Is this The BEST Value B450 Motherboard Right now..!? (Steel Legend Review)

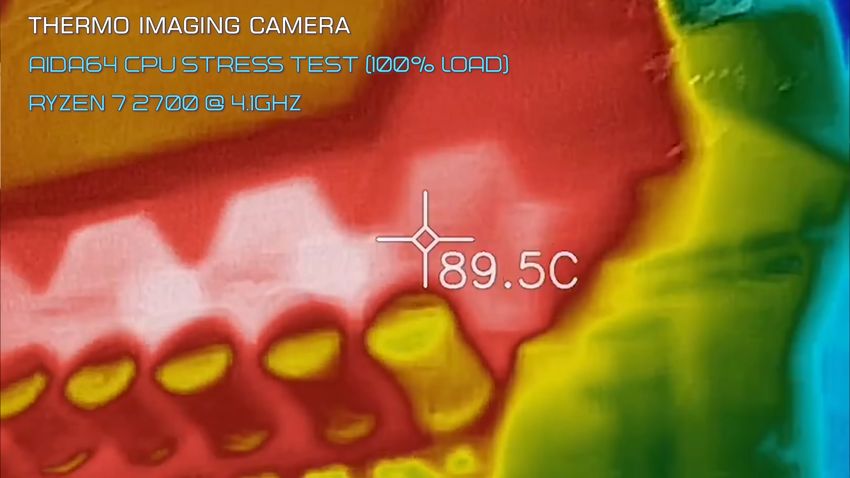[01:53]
On screen: spot 89.5°C
I believe I read up to 97 degrees. So it was okay.
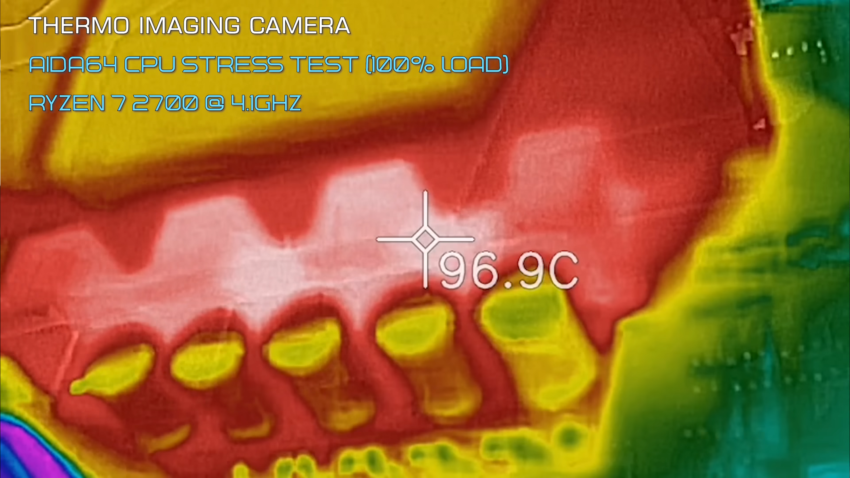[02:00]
On screen: spot 96.9°C
This was in a 26 degree ambient controlled environment, by the way, so they could get worse if we're on a really hot day in summer. But basically, if you're overclocking on this motherboard, you will definitely, in my opinion, want to put a cooling solution,